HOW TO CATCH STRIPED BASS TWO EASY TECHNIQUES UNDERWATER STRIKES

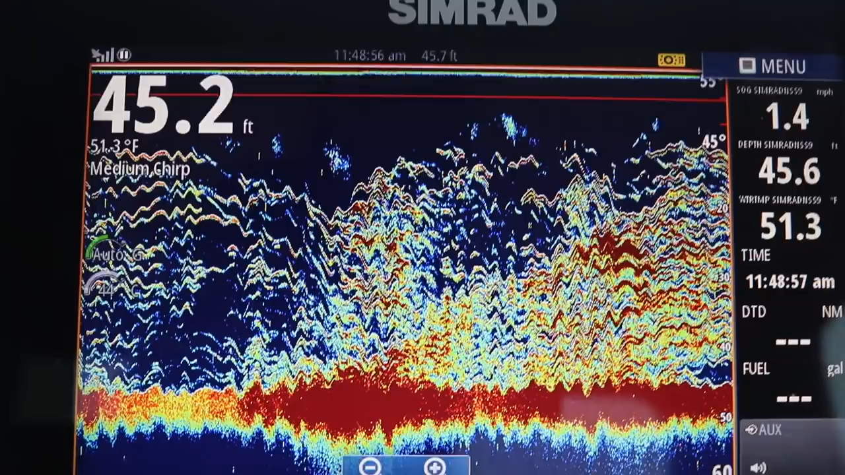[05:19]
On screen: water 51.3°F
Absolutely insane. Great fish ratio here. Every drop's a fish.
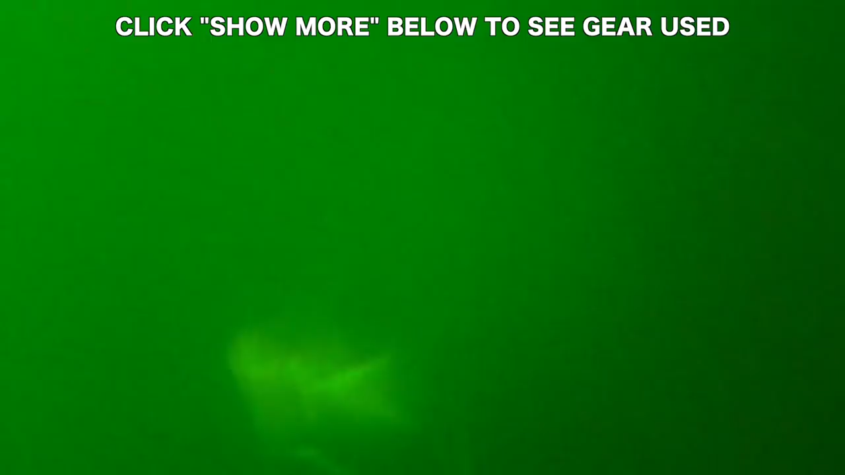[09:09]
And again, this is just the current making that the hook move. And that's enough for these fish just to blast it, all right?
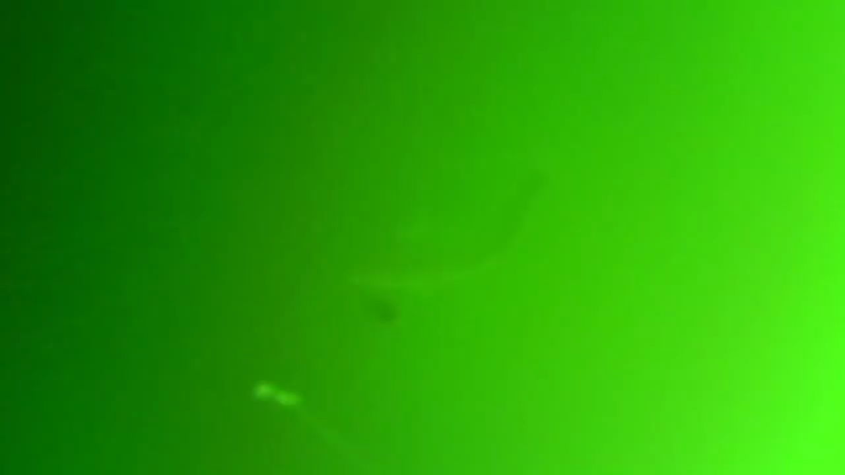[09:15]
So basically what I'm doing is I'm dropping down and these fish are all over the place.
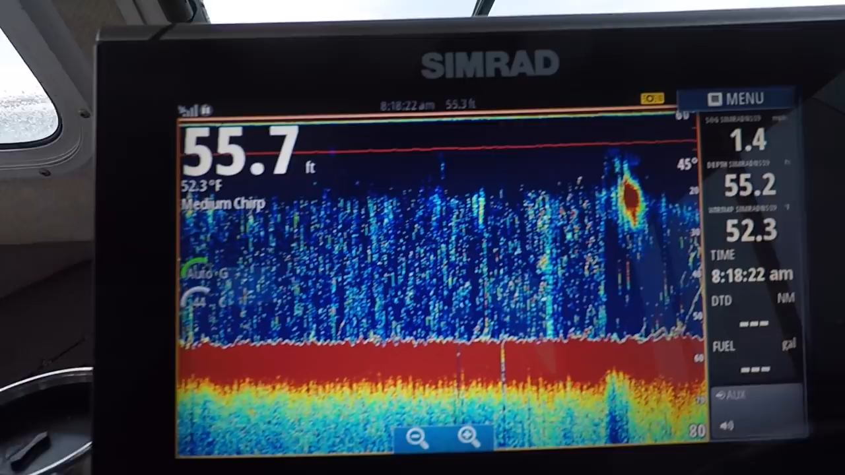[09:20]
On screen: water 52.3°F
We got a little bait ball right there. We got fish behind it right there.
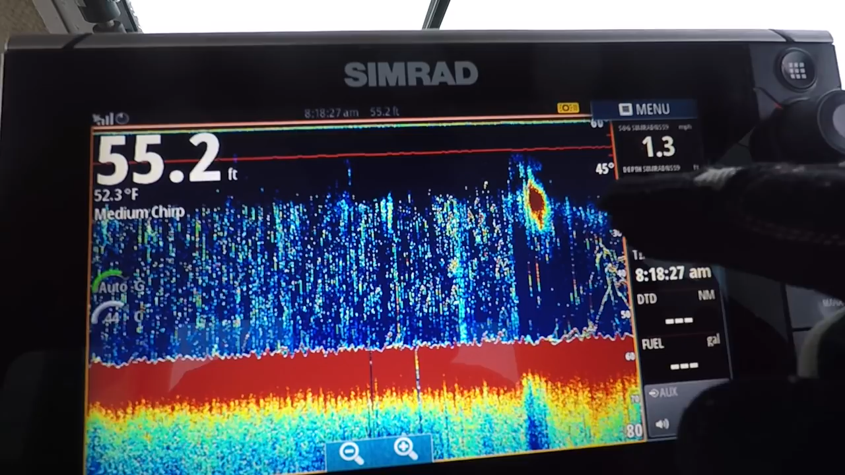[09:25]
On screen: depth 55.2 ft, water 52.3°F
These are the fish looking, saying, hey, what are you doing up there?
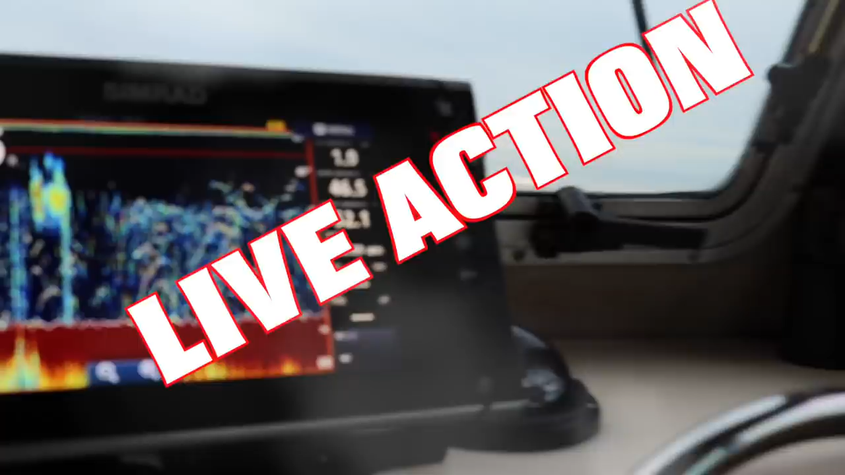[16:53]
You got them all in the whole column.
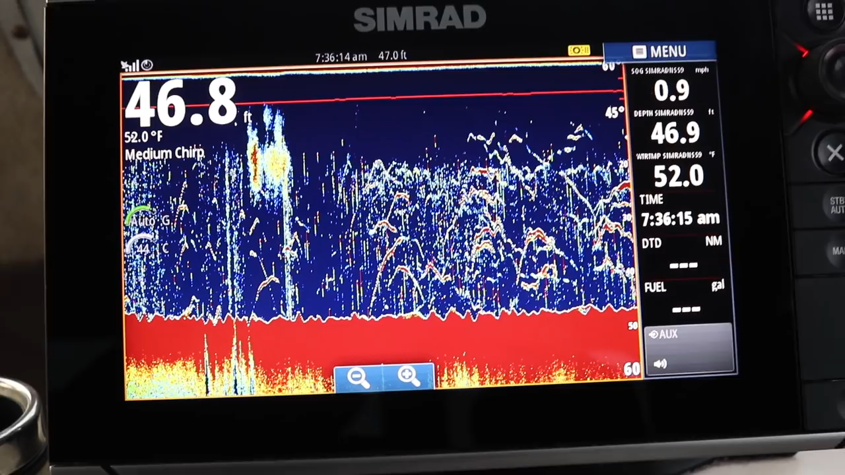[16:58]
On screen: water 52.0°F, speed 0.9 mph
Can you squid it up? You know, whack it up. You squid, you can jig, but squid it. So what happens is, you'll see Andy right now, he's gonna hook up here with a squid.